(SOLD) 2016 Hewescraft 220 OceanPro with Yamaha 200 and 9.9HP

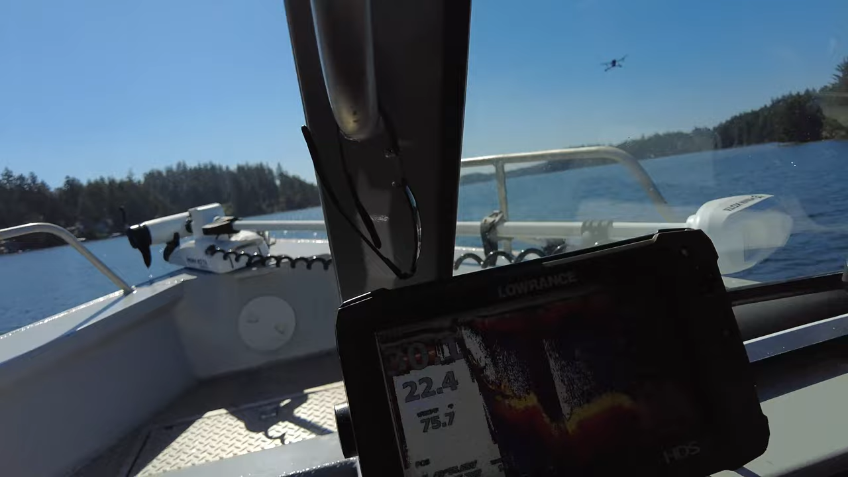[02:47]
There's 24 miles an hour, almost 23.8.
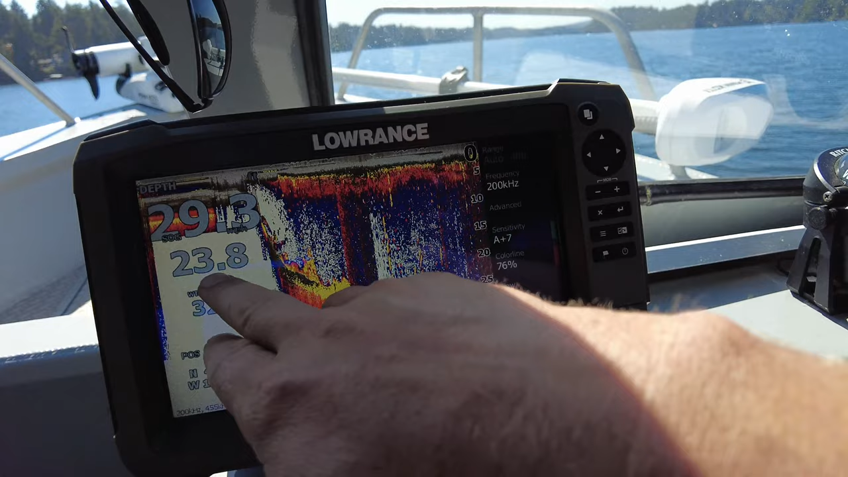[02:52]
We'll come up to only 3,800 RPMs.
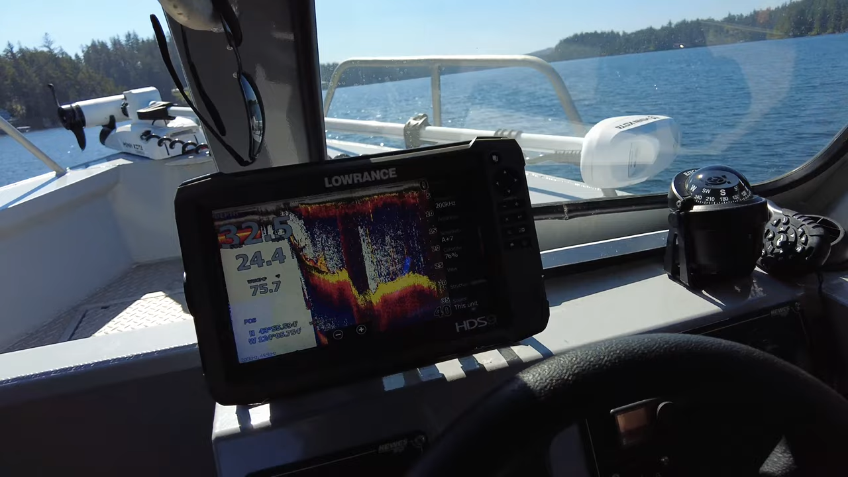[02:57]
We are trimmed all the way down, so I'm sure it's just because we're going to speed our bow's sitting a little high. We have trim tabs as well, but we're not going to introduce those into this scenario yet. Okay, let's go ahead and put it into a spin. Performance is right on par.
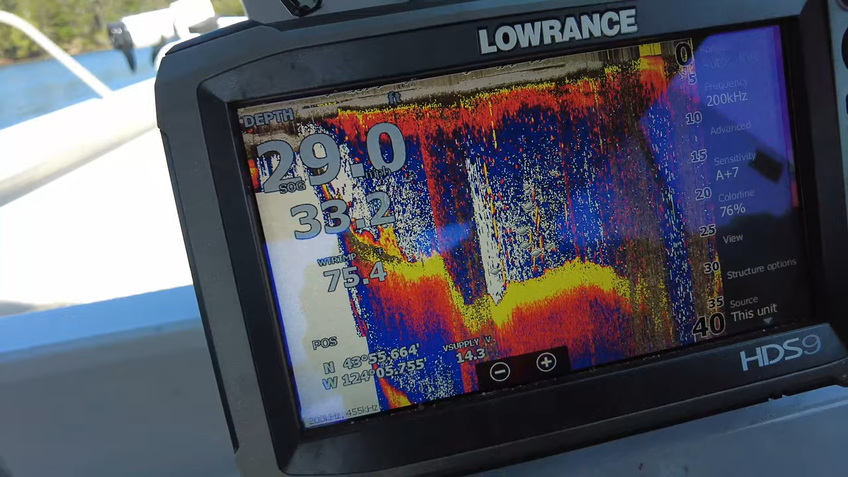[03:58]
Passing 32, 33. But I have to turn us now, so it won't quite work yet.
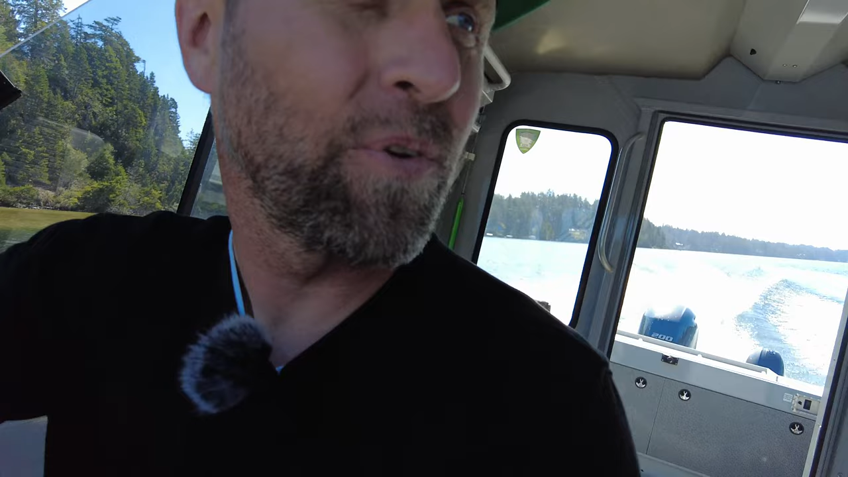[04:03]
So, we're going to put it into a nice, sharp turn here. Nice, sharp turn. Banking hard. And then we're going to throttle, throttle out of it. You're going to hear the boat ventilate, how tight I was turning there. You can hear the ventilation. Okay, here we go. Over our wake.
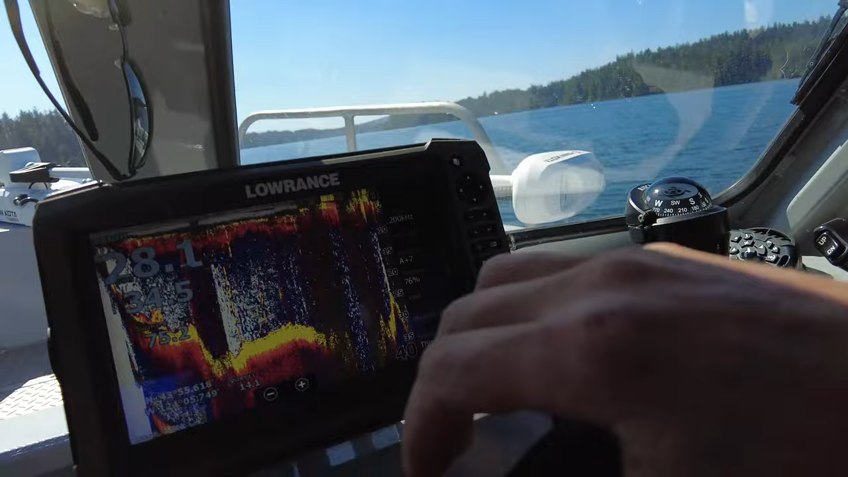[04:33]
Okay, let's go full throttle. And then I'm going to start trimming up. It should be about top speed right here. So, we've got 36. We're at 5,500 RPMs. You know, that means we've still got some RPMs in this motor.
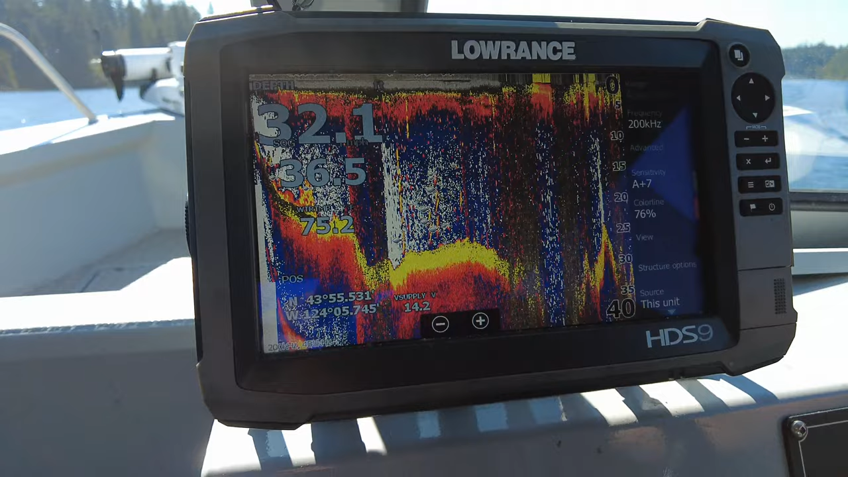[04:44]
I'm going to bring the trim up more. There we go.
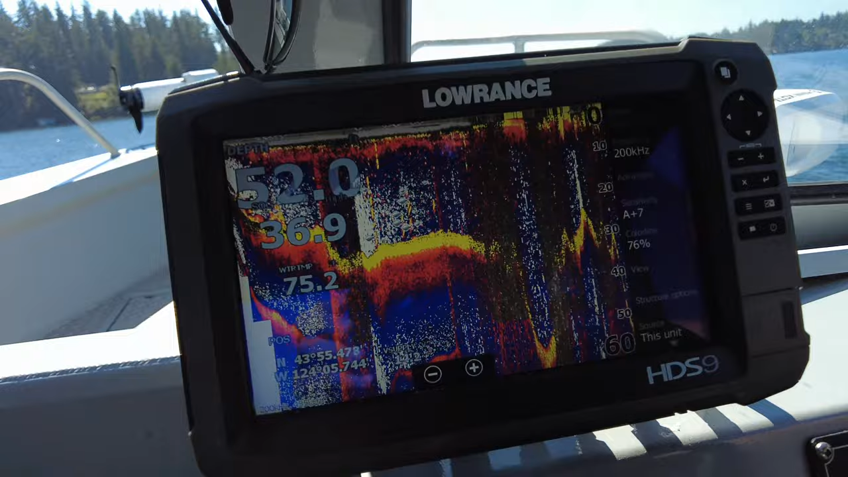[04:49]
Trim's up pretty far there. We've got 37. 37. We're at 5,600 RPMs.